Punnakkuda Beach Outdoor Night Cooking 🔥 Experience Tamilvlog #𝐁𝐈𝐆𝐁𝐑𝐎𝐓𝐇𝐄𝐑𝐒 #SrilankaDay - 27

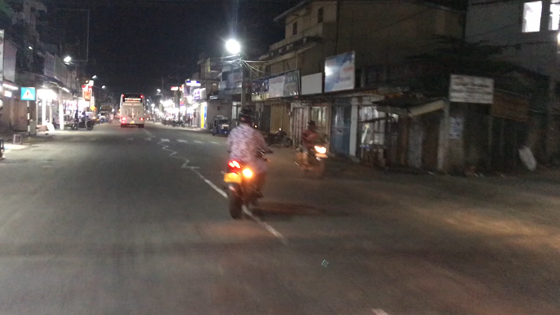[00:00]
இப்போ நீங்க பாத்துக்கிட்டு இருக்க பிளேஸ் டிமாண்டிங் காலனி மச்சான். டிமாண்டிங் காலனி புகாடு தடுவுல ரோடு.
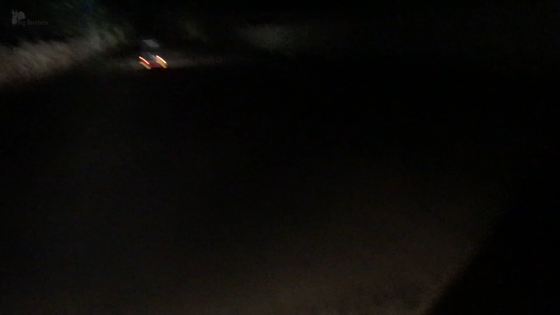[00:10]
ஐயோ நல்ல ரைமிங்கா இருக்குது இது. புகாடு அங்காலே சுடுகாடு நடுவுல ரோடு.